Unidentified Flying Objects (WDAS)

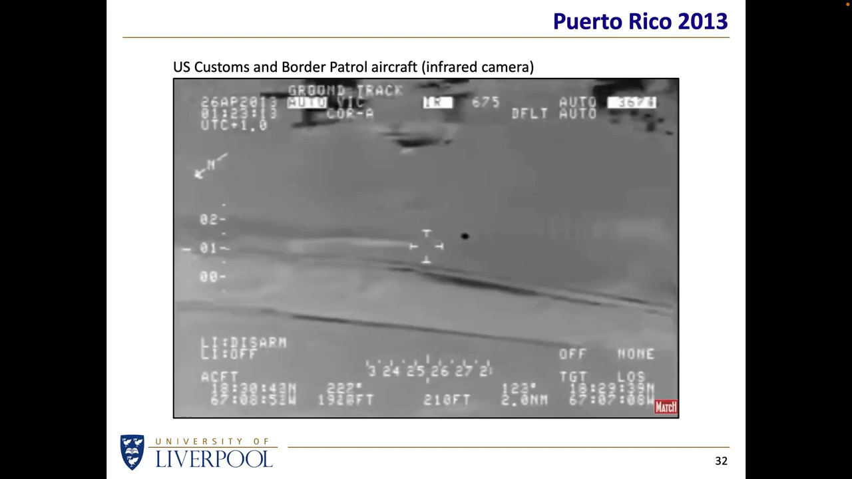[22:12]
We might not get that far, depending on whether or not the video is dropping frames or just not playing properly. So, okay, maybe I need to jump forward. So so we've got to.
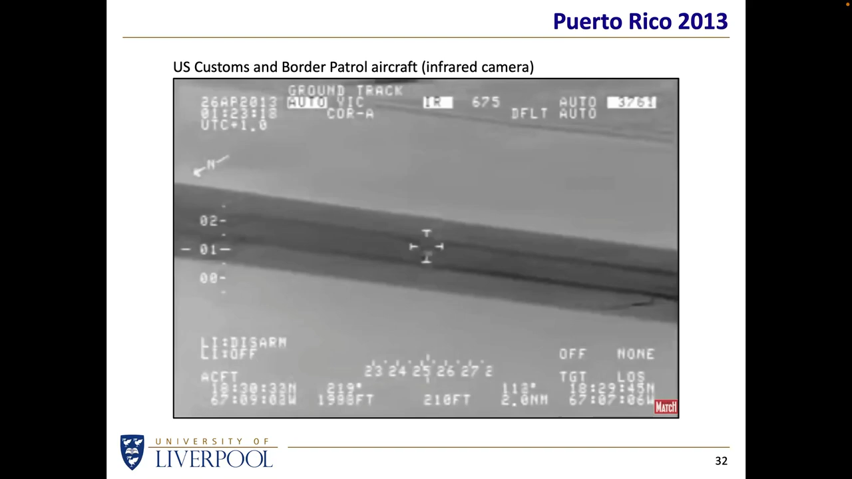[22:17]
Yep. So it's flying over.
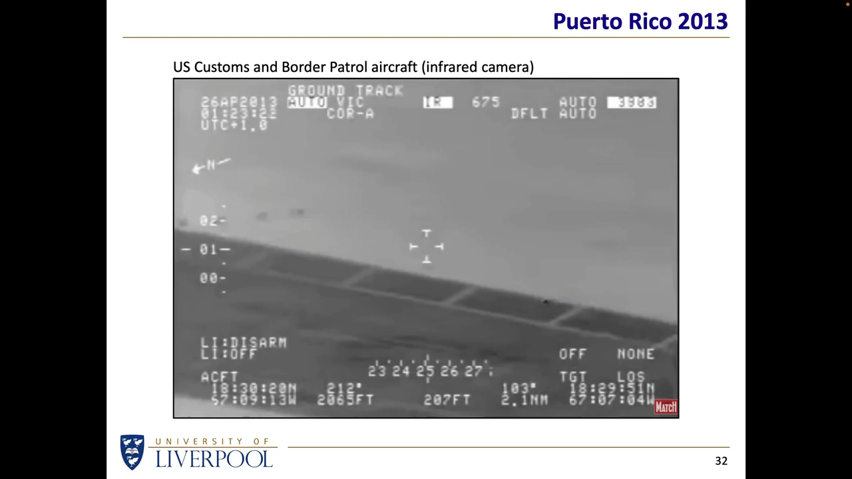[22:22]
It's flying over the flying over the airport there. But one thing I figured that was really useful about this is the amount of information that has not been cropped out.
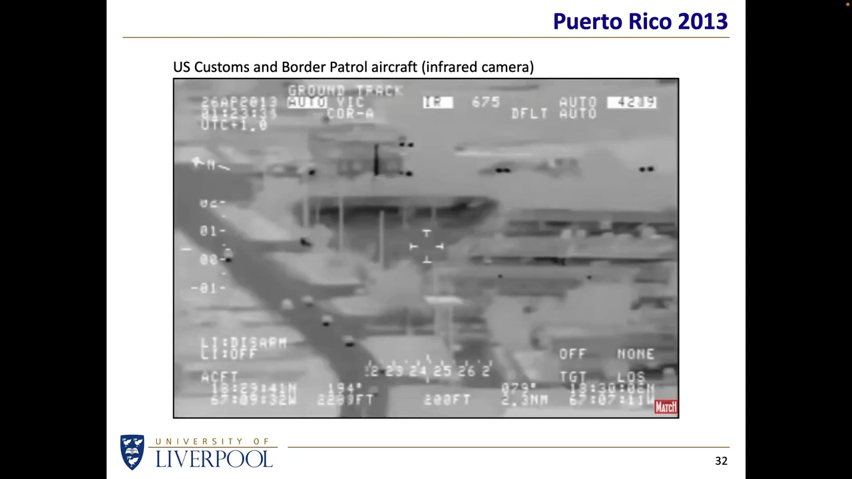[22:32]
In some cases, you find UFO videos in which the rather important information is either missing or wasn't taken in the first place. But because this is a
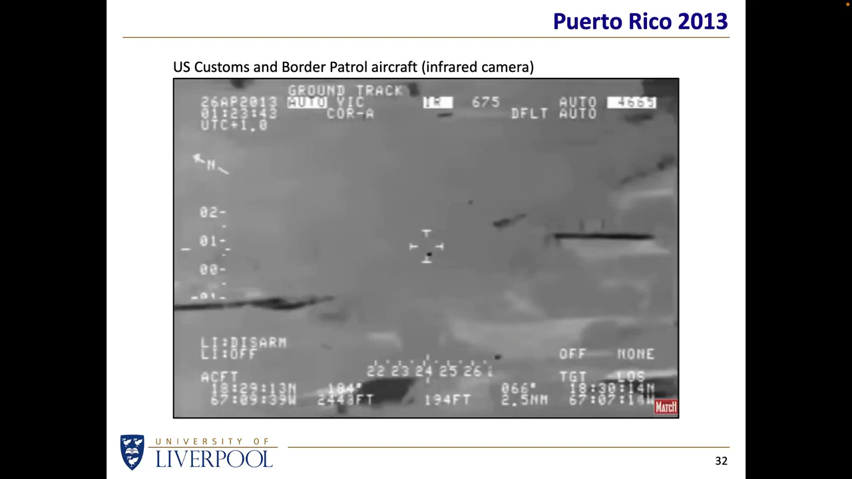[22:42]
high-spec infrared camera, it has a couple of things I was interested in. Bottom left, it has the GPS coordinates of the aircraft. So we know exactly where the aircraft was, frame by frame by frame. Even though you haven't seen frame by frame by frame this evening, frame by frame, we know exactly where the aircraft was. But almost, well, as useful is the bottom right, which is, what is the point on the ground where the camera was looking? The target. If it was a person, that would be, where is the person standing?
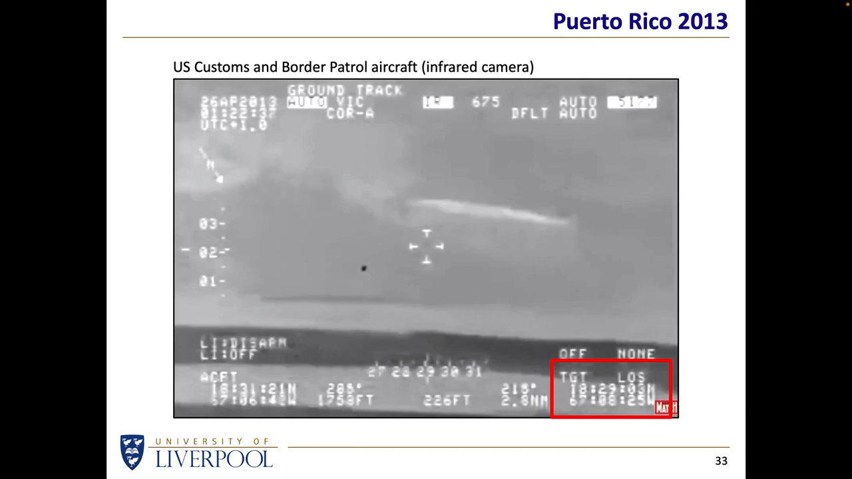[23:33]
It's a camera on an aircraft. The camera knows where it is because of the GPS of the aircraft, and the camera knows where it's pointing, and it knows the height of the aircraft, so you can calculate what is the GPS coordinate of where you're looking. And both of those coordinates are available for every frame. That is really, really useful. So along the way, the object moves in front of a field, and I think those objects are probably cows, because I can't think of any real animals that would be much smaller or much larger.
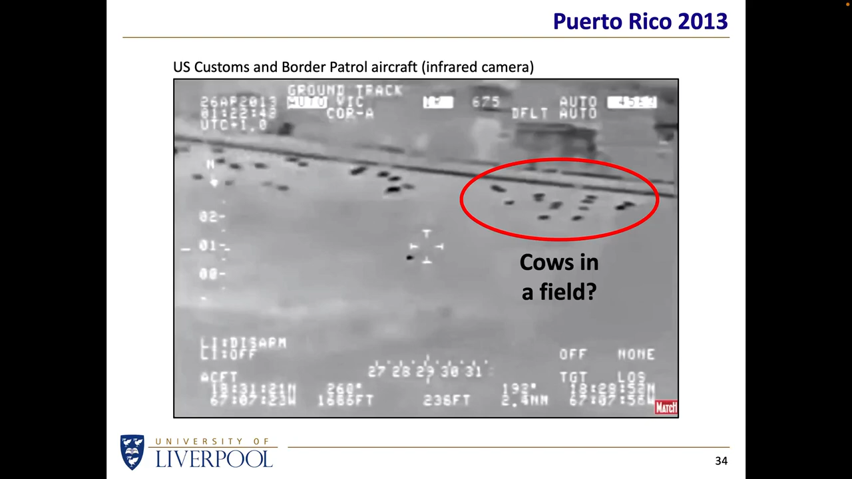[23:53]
So the object is probably smaller than a cow. And black means warm and white means cold. And you can see some cars on the road there,
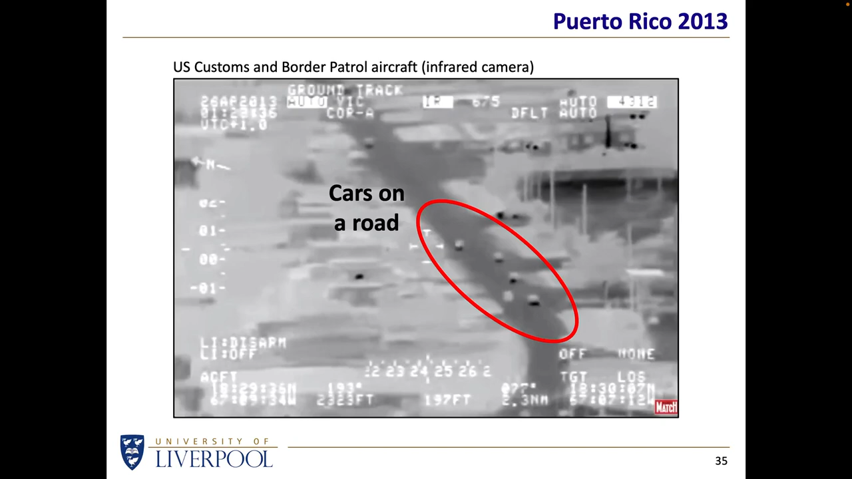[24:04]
and it's probably as warm as a cow or possibly as warm as the bonnet of a car. So we can tell from individual frames that it's not that big, but it's still reasonably warm.